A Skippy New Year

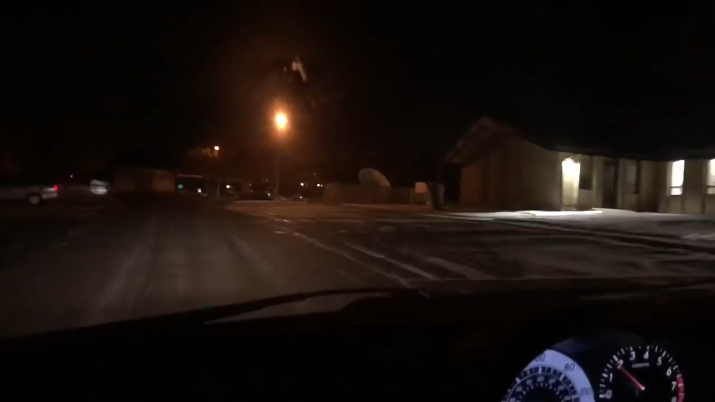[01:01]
oh on the back side looks like there's some cars